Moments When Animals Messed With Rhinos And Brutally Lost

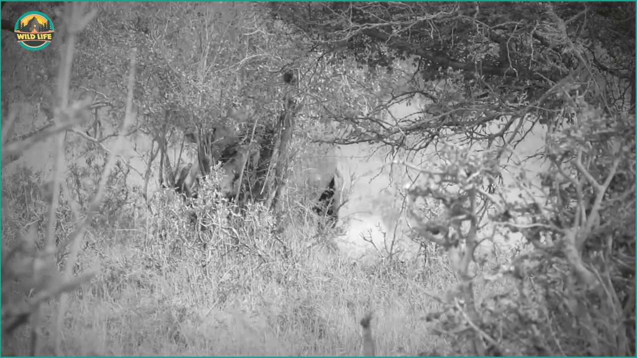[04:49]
In this violent conflict, these two rhinos inflict serious injuries on one another as they battle through the grass and dirt and onto the road.